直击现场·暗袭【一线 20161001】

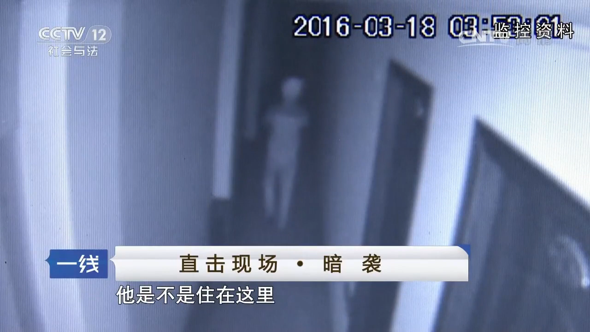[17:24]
可能这是他的落脚点，结果发现他鬼鬼祟祟的在3楼房间门口逗留了大概有1分钟，1分钟之后啊他就离开了。
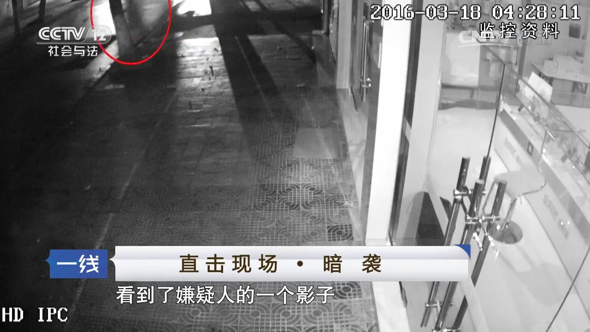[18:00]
看到了嫌疑人的一个影子。在这个画面出现之后，我们就找不到其他的视频监控。
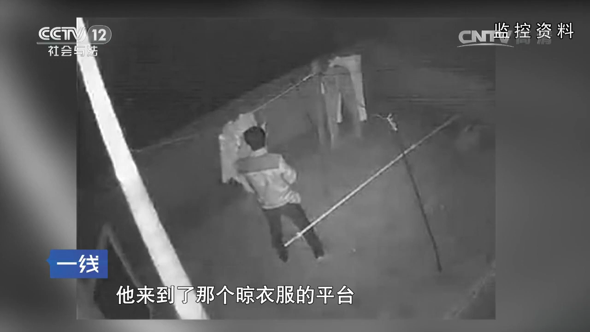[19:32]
是在凌晨2点多钟他来到了那个晾衣服的平台，那个监控啊完整的就摄录了这个犯罪嫌疑人盗窃的过程。 这个犯罪嫌疑人身材也是比较矮小，而且他的衣着啊，特别是那件上衣，背部啊，就肩部这个地方有这个花纹，与前几起案件看起来非常相似。
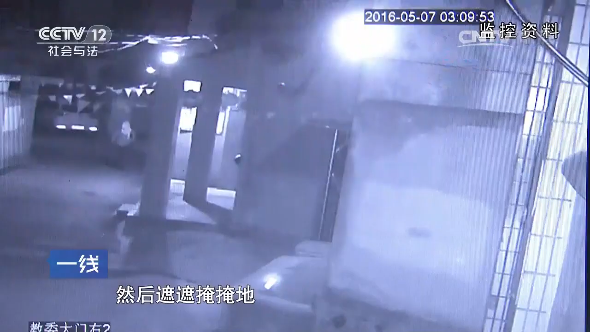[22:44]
然后遮遮掩掩的经过了我们的视频监控。 这个嫌疑人呢，他虽然对他的头部进行了这个遮挡，但是他的这个体貌特征，比较矮小的体貌特征，还有他走路的这个姿势步伐，我们基本上可以肯定5月7号这个犯罪嫌疑人
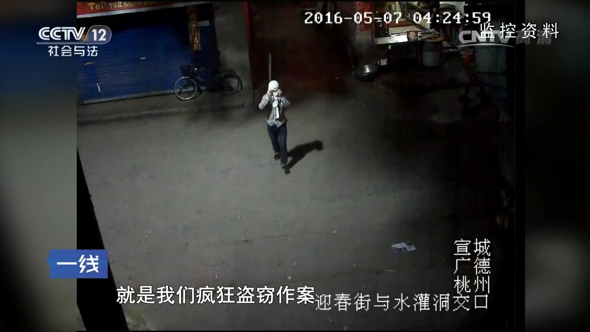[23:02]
就是我们疯狂就是盗窃作案猥亵的那个犯罪嫌疑人。
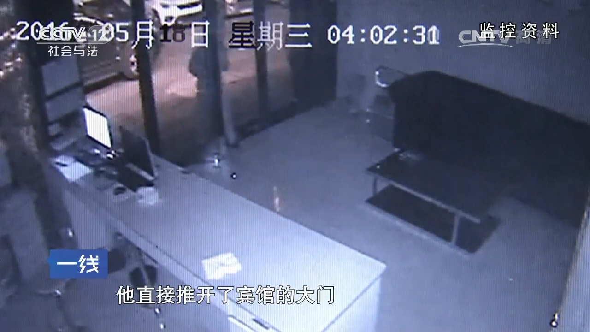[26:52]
他直接推开了宾馆的大门进入宾馆。那个时候吧台的服务员啊在房间里面休息睡觉，吧台里面没有人。
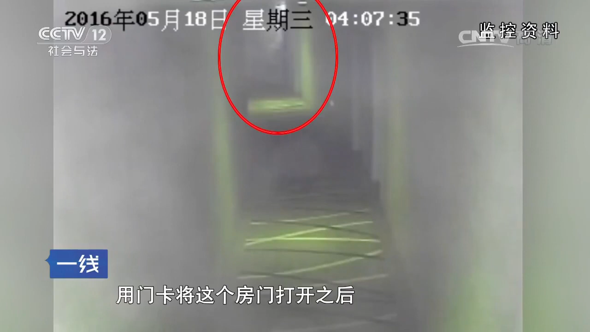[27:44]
他就进到这个房间，准备实施盗窃，拿这个衣服，顾客的衣服的时候，可能惊醒了这个受害人。